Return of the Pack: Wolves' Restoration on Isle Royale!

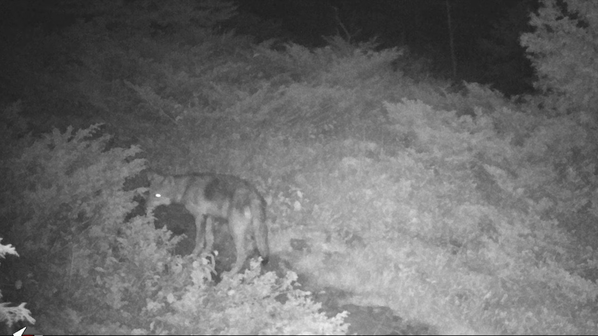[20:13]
That was a little bit of a surprise because we ended up running through our camera array and picking up the photo of that pup. And we don't know who that pup belongs to yet. We'll need to get some genetic evidence or further pictures of this pup with an adult.